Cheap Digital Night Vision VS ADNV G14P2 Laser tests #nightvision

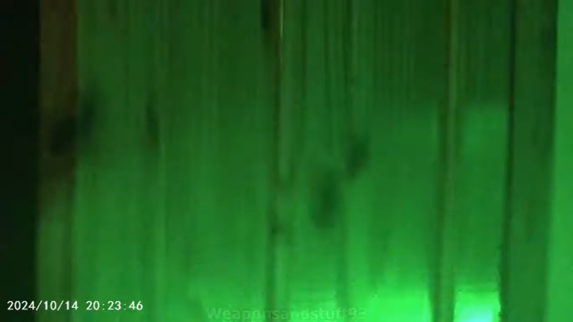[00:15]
Now, this comparison I've tried to make as fair as possible by basically doing the same sort of scenes.
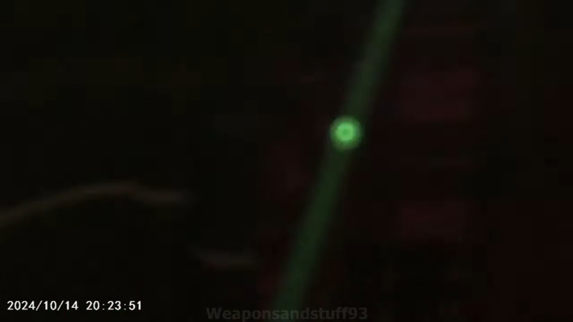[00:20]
Now, the only issue with this is that basically the cheap digital night vision I've got, I think it's about a 4x zoom or a 3 point something x zoom, so it's always going to be zoomed in a bit.
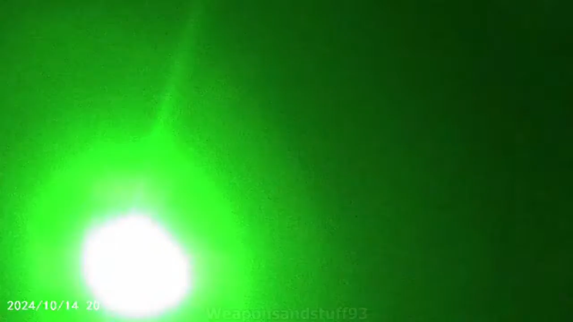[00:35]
The ADNV will also always be in black and white, but what I've done is the outputs from both videos, because they're slightly different resolutions, I've both re-rendered into the same resolution.
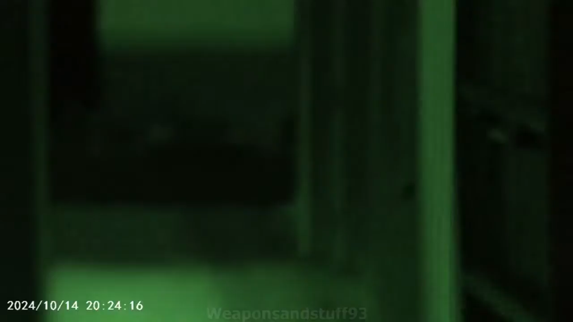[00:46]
So how you'll see it in the video means that, you know, you should see them roughly the same, but most importantly the same frame rate,
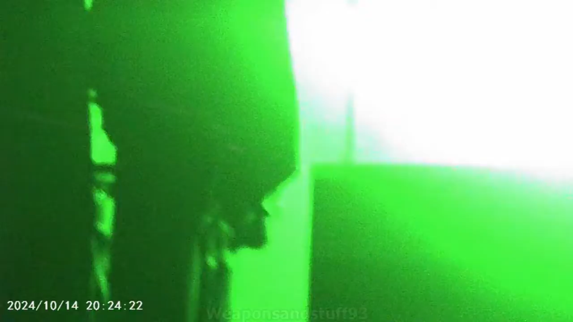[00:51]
because I think the cheap night vision is about 30 FPS,
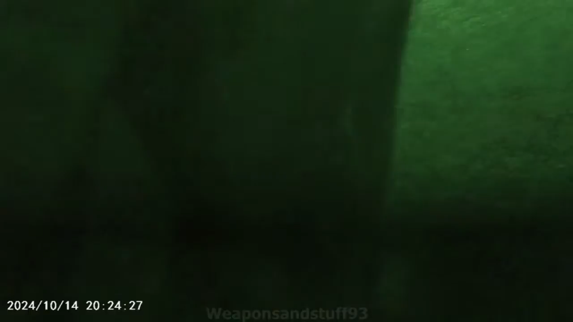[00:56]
where the ADNV is 100, so the ADNV will be lowered to about 25 FPS along with the cheap night vision.
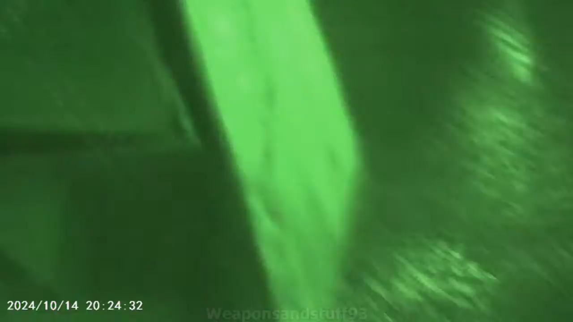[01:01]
Now, what you should be able to see with the cheap night vision here is it does actually have colour,
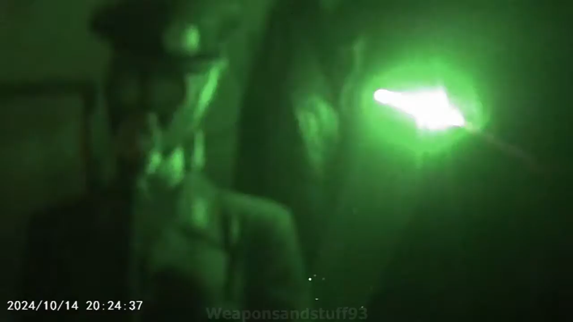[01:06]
but it basically will go very dark very quickly as soon as I flick the light off, because it,
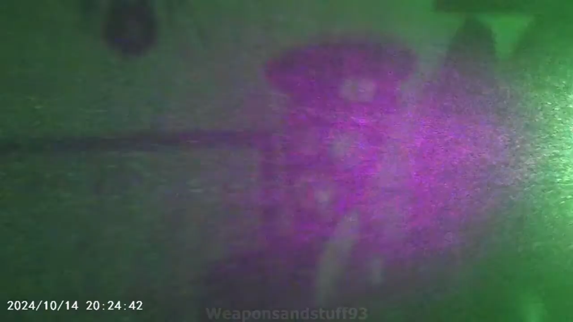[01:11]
you know, doesn't have much light amplification, which is the main thing with the cheap digital night vision.
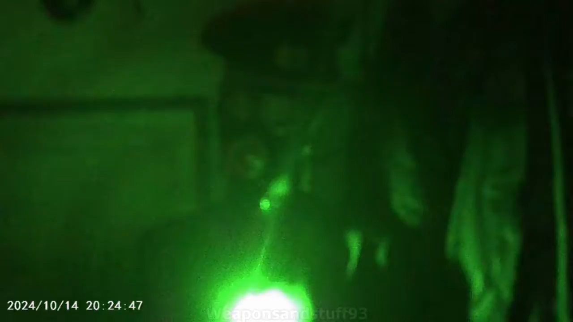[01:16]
Focusing as well is based on, with both of them, the objective lens being sort of focused.
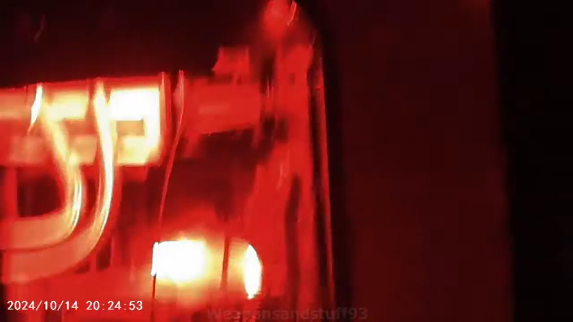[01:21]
The cheap night vision is very good at seeing colours on things like LEDs like that, you can see, so it's a bit better than, say, the human eye, but not by much. But as you can see here, you can't really see anything.
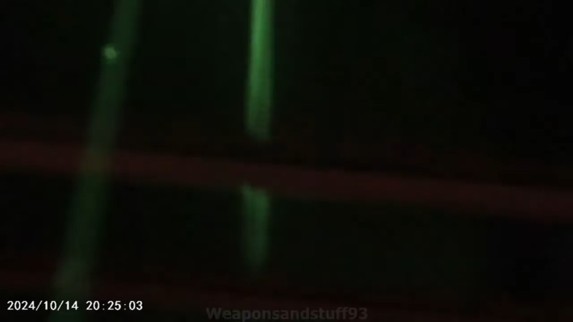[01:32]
And you also get a very shaky effect with cheap night vision because of the refresh rates and everything like that.
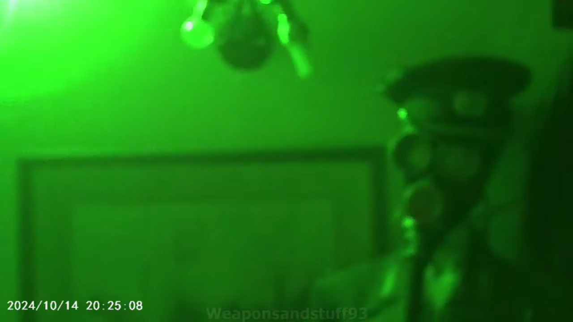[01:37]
So now onto the ADNV, which is actually interesting.
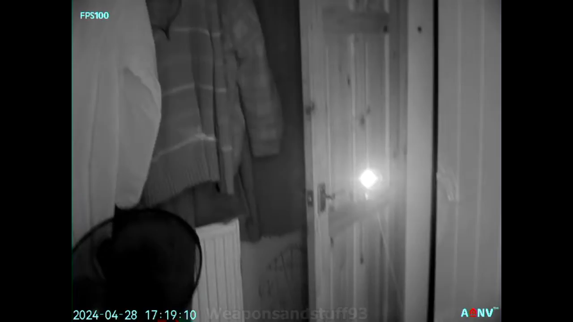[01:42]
So here we are, same room and it's dark, you can see that, and obviously everything is visible, quite clear. I focused it for roughly the sort of few metres distances, so stuff before that is obviously a bit blurry. I'm being digital night vision, I don't have to worry with the ADNV about, like, burning it out using a bright green laser point like that.
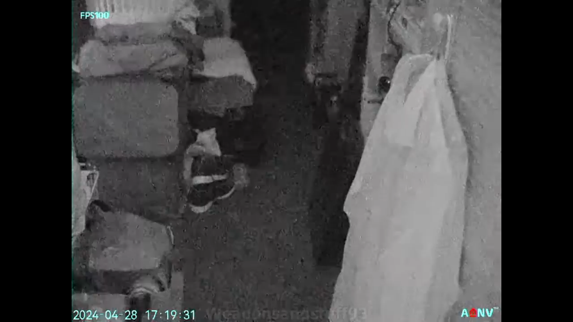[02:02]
So when you see it go very fuzzy, that's when it's completely amplifying, you know, visible light, not using any sort of IR or anything.
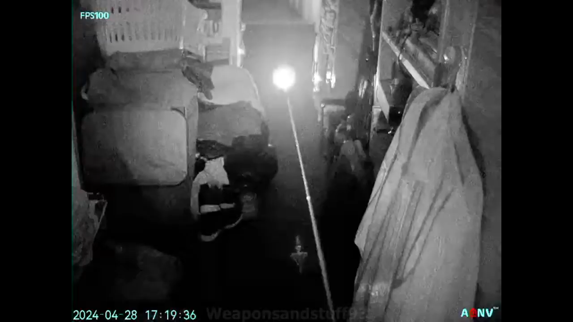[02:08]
That's a visible green laser, not an IR laser there.
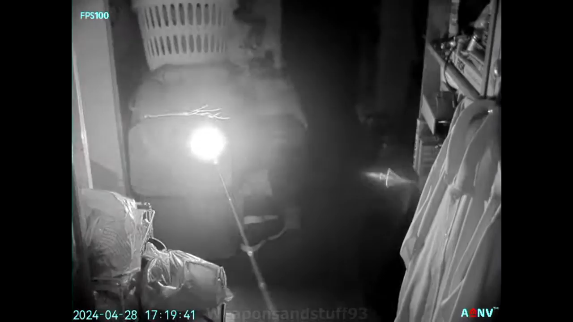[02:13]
But, you can adjust the sharpness settings in the option for the ADNV as well, but I like it quite sharp, which means it looks more grainy, but the lines are quite defined.
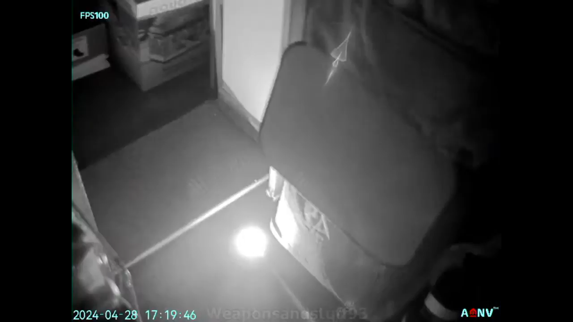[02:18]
So there you can see, in this room,
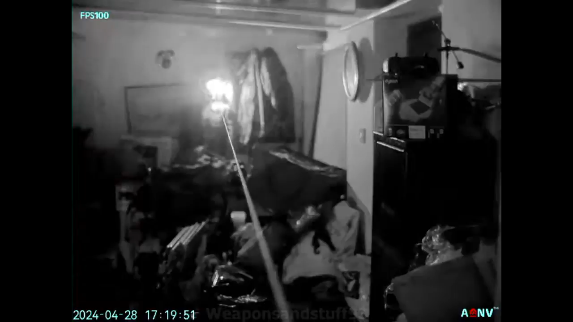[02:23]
the main important thing to notice is sort of how quickly it can switch, I think, between the sort of visible light of the laser lighting up the room, and then sort of quickly going back to, you know, just light amplification every time I flick it on and off. So, but yeah, you can basically see everything in the room where it's amplifying the laser. Notice there's barely any latency on the laser moving around, and again, it instantly goes to the grainy sort of footage when I shut the laser off, which is the visible light being amplified.
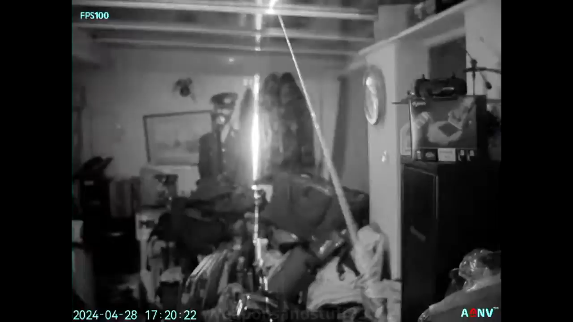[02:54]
But yeah, obviously, the ADNV is really, really impressive compared to most digital night vision units I've ever looked at, and again, about Gen 3 light amplification.